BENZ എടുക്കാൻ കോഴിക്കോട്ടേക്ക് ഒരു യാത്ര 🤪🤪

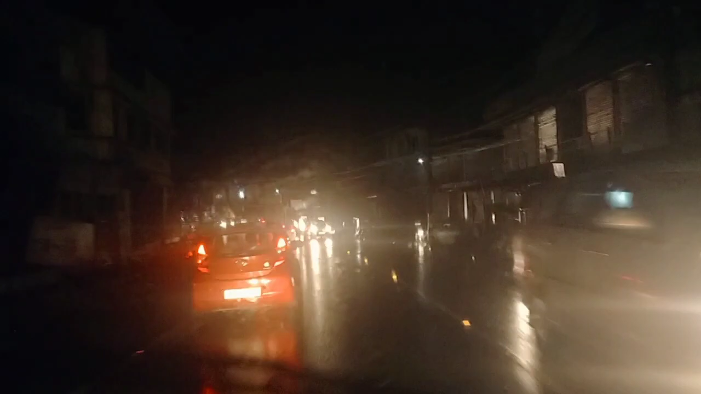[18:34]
അപ്പോൾ അതൊക്കെ കഴിഞ്ഞിങ്ങനെ തിരിച്ചു പോരുമ്പോൾ ഒരുപാട് വൈകി, രാത്രിയായി, നല്ല മഴയുണ്ട് പുറത്ത്. ഞാൻ ഒറ്റയ്ക്ക് ഡ്രൈവ് ചെയ്യാണ്. അപ്പോൾ സതീഷ് ബ്രോ വണ്ടി ആയിട്ട് പോയി, നാട്ടിലേക്ക് പോയി.